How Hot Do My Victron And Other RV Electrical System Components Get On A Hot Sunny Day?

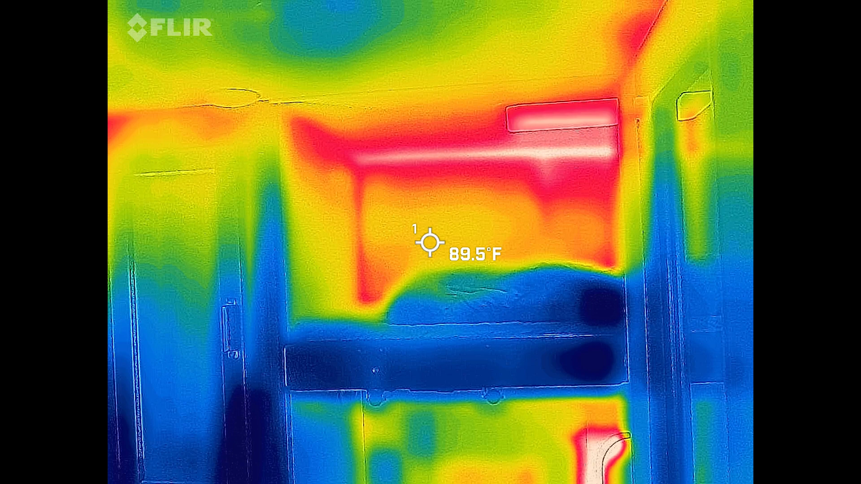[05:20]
On screen: spot 89.5°F
This is the bunk beds. So this is getting the full brunt of the sun right now.
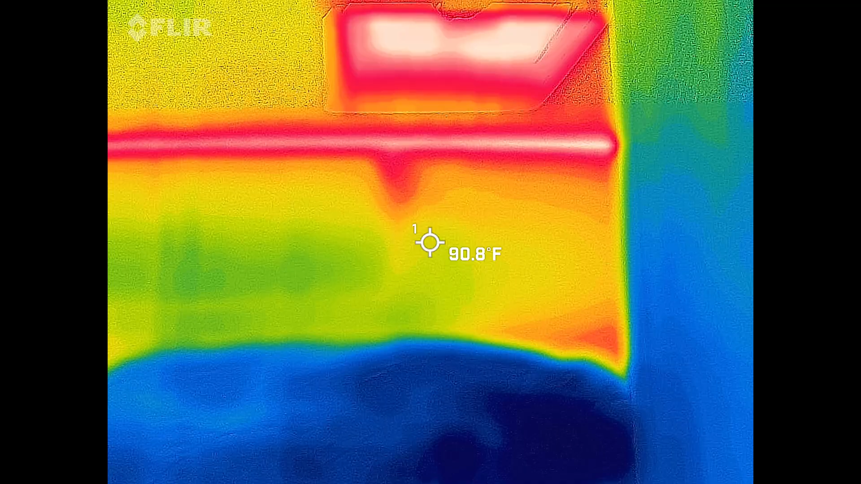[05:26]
On screen: spot 90.8°F
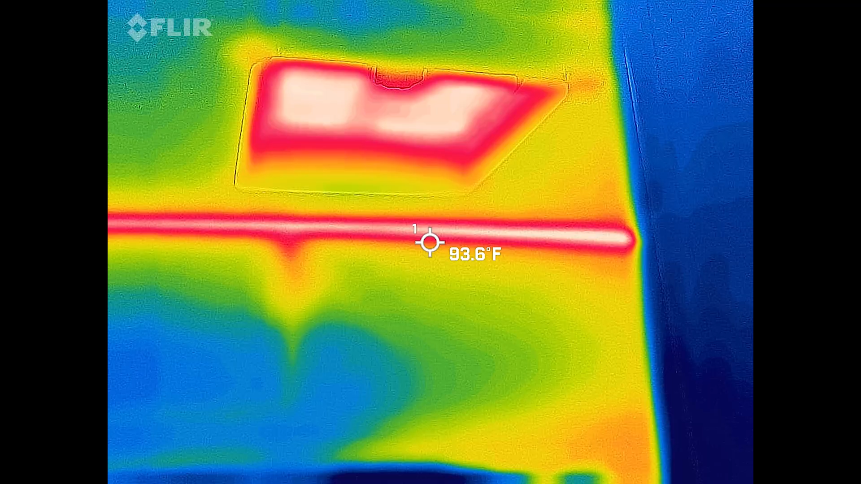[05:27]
On screen: spot 93.6°F
If we look up here at the skylight, the flare camera is indicating just over 100 degrees.
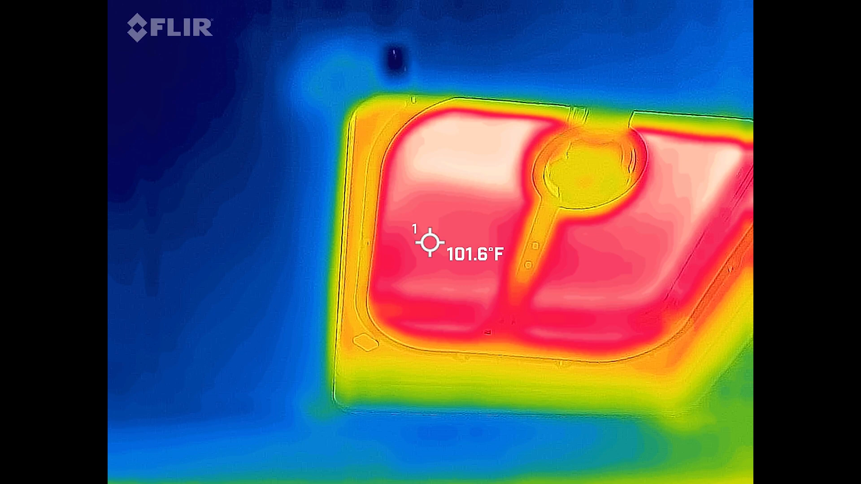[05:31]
On screen: spot 101.6°F
The back wall here is showing about 92 degrees.
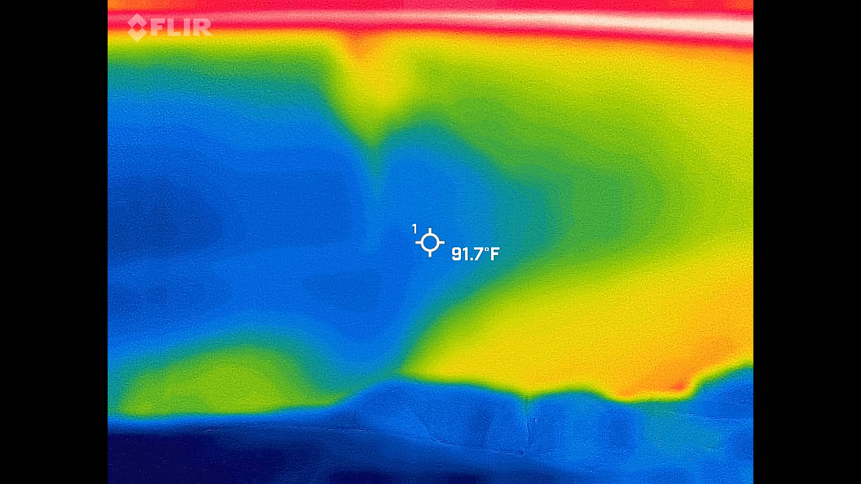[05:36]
On screen: spot 91.7°F
You can see that right along the corner there is where it's actually getting pretty hot.
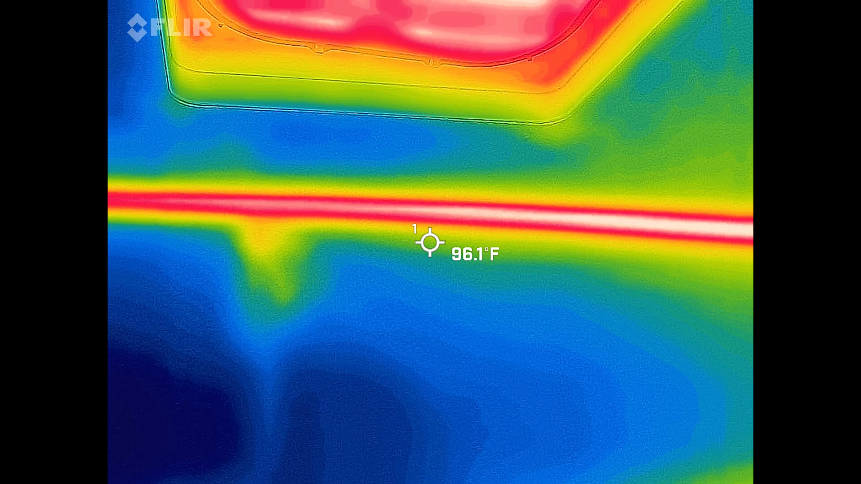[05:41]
On screen: spot 96.1°F
It's about 100 degrees there.
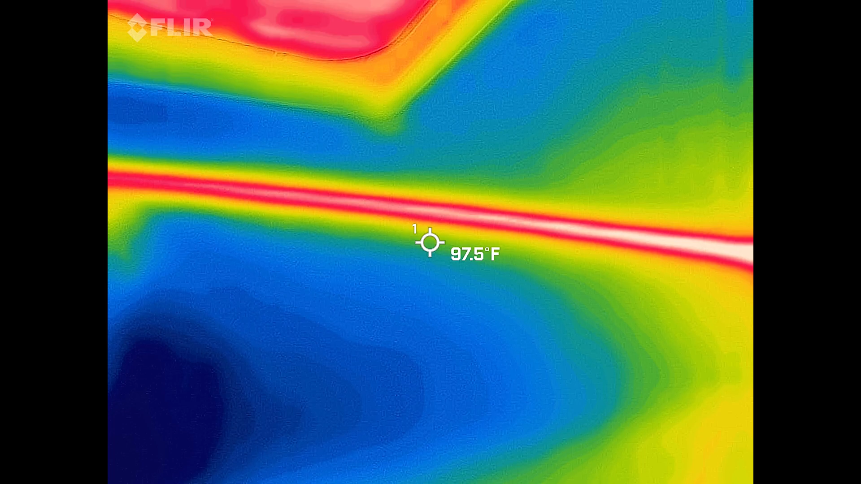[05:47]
On screen: spot 97.5°F
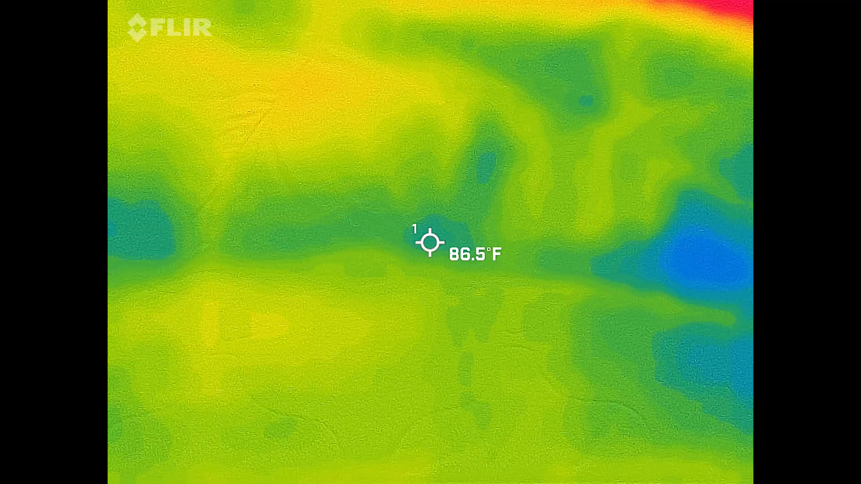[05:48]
On screen: spot 86.5°F
The sleeping bag here that's on the bed, that is about 88 degrees. So if the girls were back here sleeping, it would be kind of on the warm side,
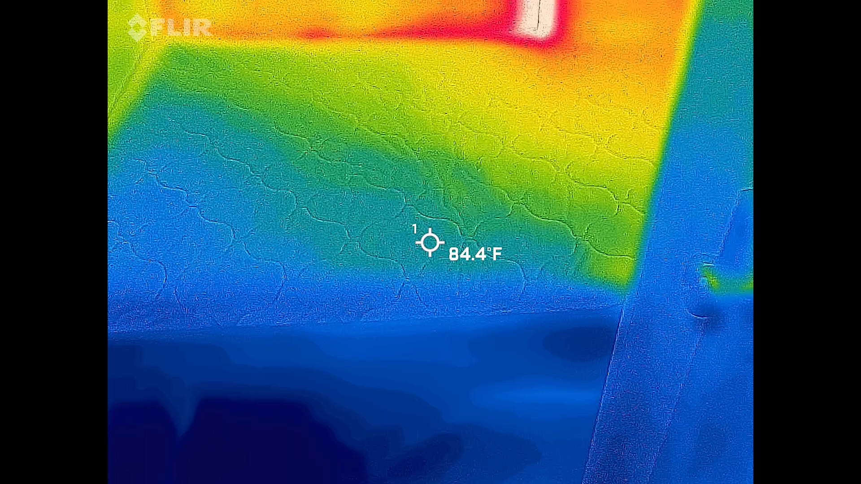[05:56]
On screen: spot 84.4°F
and we'd probably want to jack up the AC in the front or maybe have a fan back here or something to that effect.
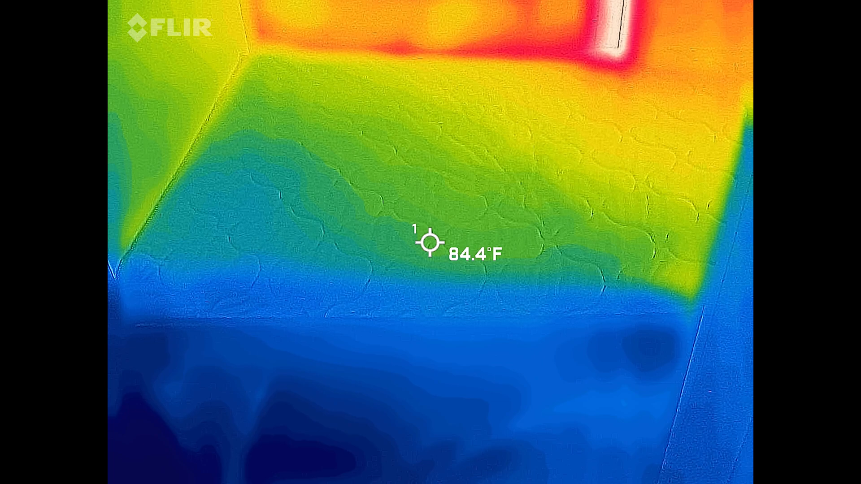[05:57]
On screen: spot 84.4°F
This lower bunk, this is the second bunk down,
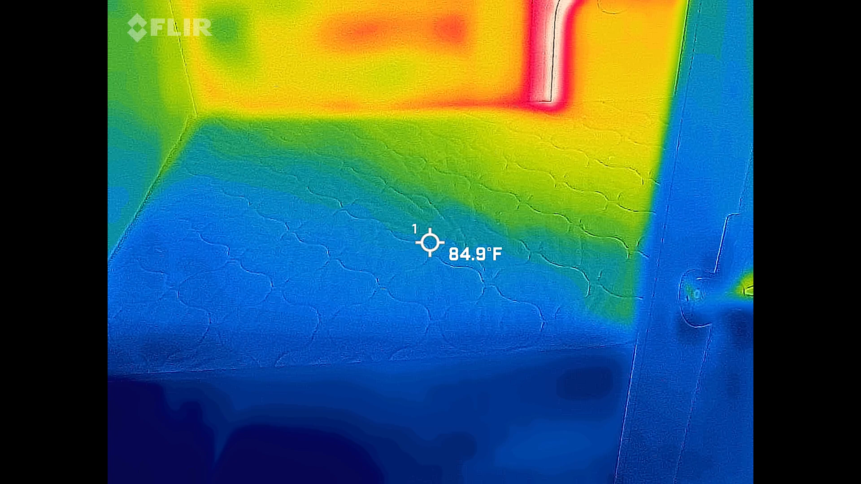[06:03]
On screen: spot 84.9°F
and this is 85 degrees, so it's a little bit cooler